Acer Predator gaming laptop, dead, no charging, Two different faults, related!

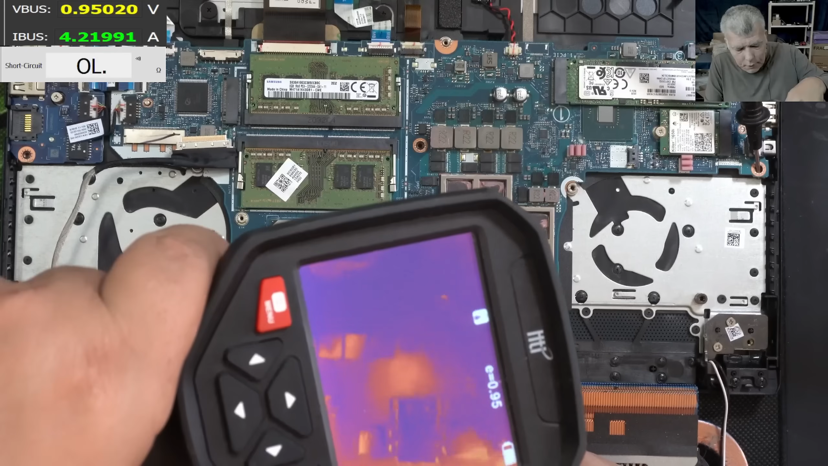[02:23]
What is that? Wait a second. The CPU right?
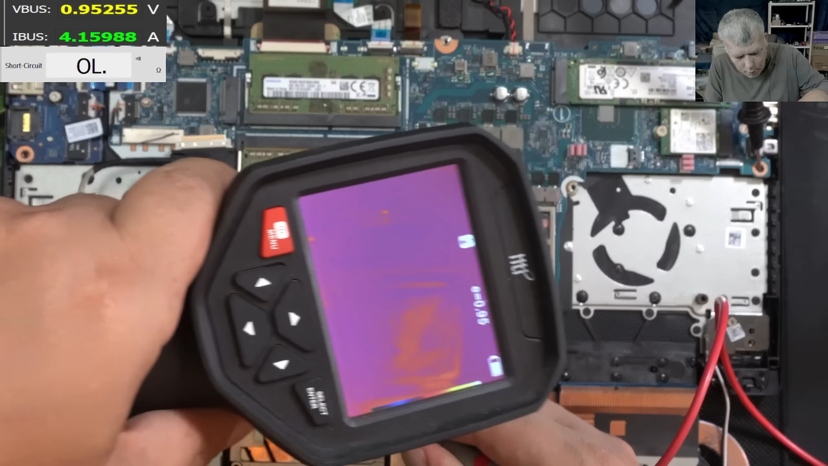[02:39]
No. Wait. Clearly the heat is on the other side of the board.
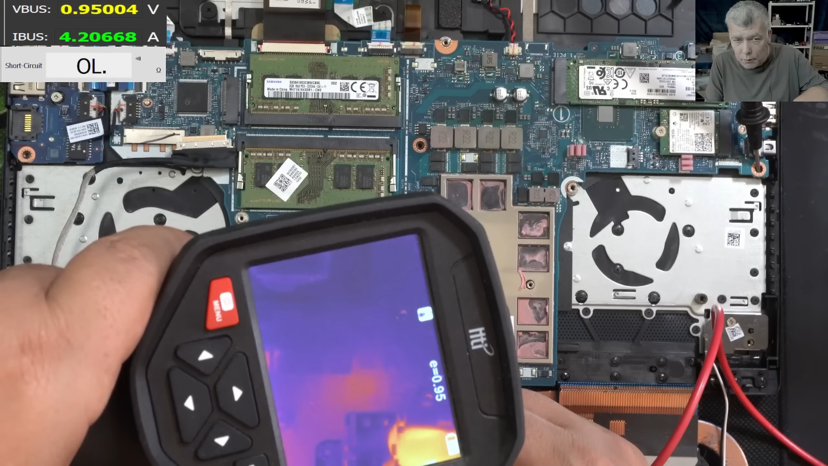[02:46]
But this is a proper good sign. You know what is on the other side of the board? What do you think?
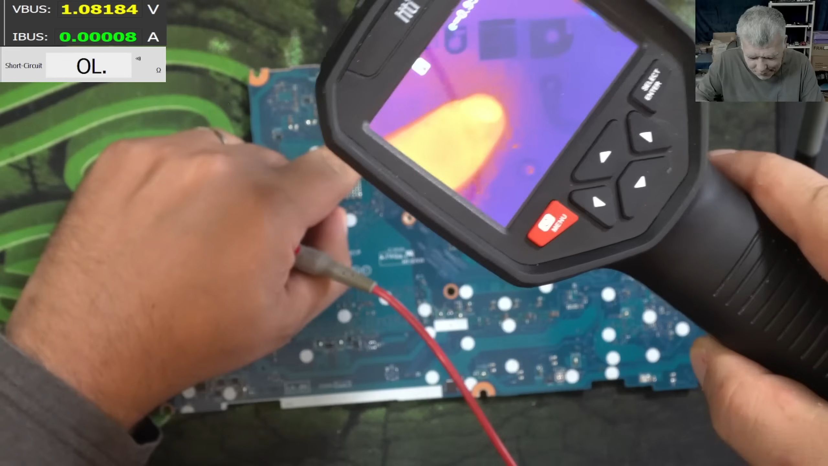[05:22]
So it's somewhere here. Yeah definitely. I think I spot it. Let's check under the microscope.